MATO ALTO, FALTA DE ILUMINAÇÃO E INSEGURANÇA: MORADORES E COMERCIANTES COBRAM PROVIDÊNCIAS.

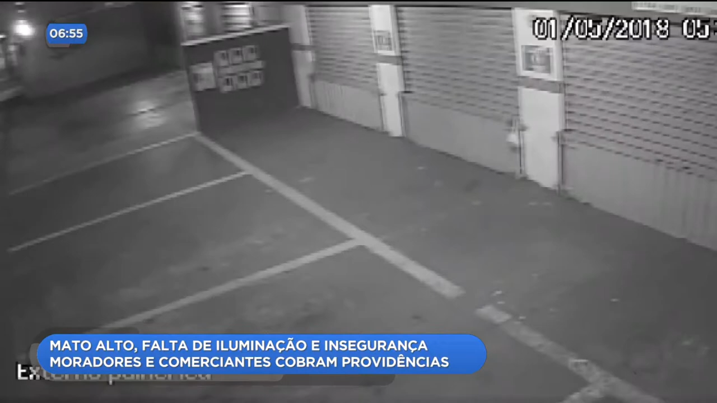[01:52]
A gente vai ver um vídeo de um carro que veio em alta velocidade e quase que foi parar aqui dentro da farmácia. Priscila, esse vídeo que a gente vê aí, como é que é? O carro estava vindo do lado de Aparecida e ele entrou onde aqui? Ele estava vindo no sentido Aragoiana, né? E não conseguiu contornar a rotatória porque estava em alta velocidade.
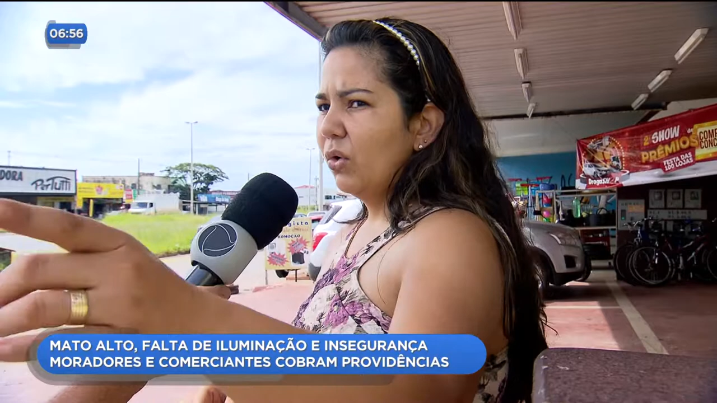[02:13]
E entrou aqui, bateu no trilho, foi o que salvou a nossa farmácia. Ele bateu o quê? Isso. Bateu no trilho e aí o trilho desviou ele, ele capotou aqui no estacionamento da farmácia.
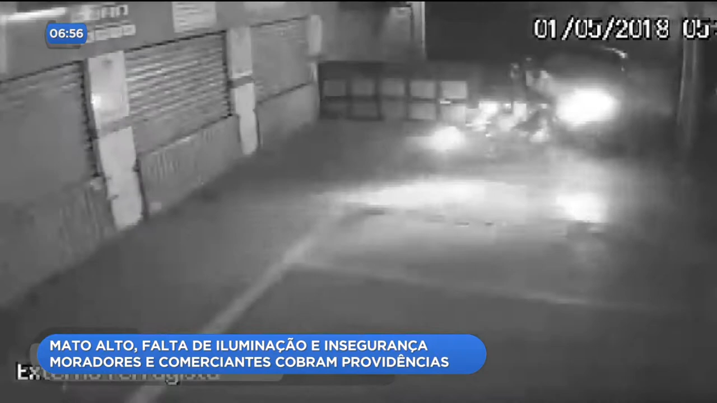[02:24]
Se não tivesse a contenção aqui, ele teria entrado dentro da farmácia e teria destruído o nosso negócio.